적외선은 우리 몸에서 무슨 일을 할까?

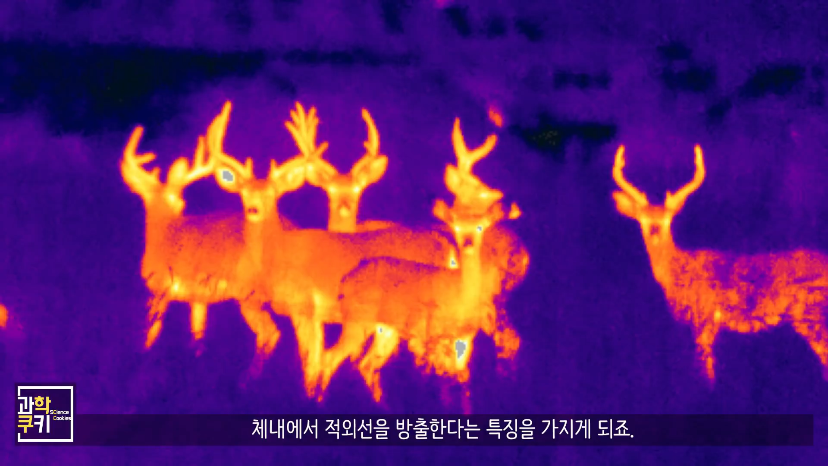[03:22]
특징을 가지게 되죠 이렇게 방출된 적외선을 이미지화할 수 있는 적외선 센서를 이용하면
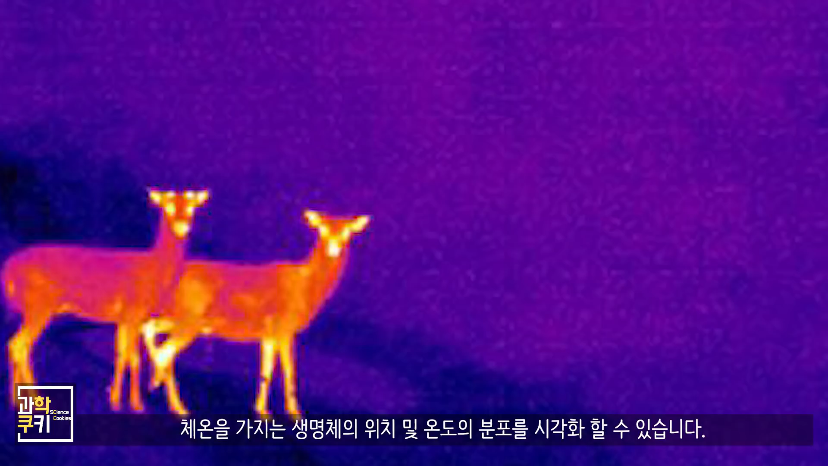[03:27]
체온을 가지고 있는 생명체의 위치 및 온도의 분포를 시각화할 수 있습니다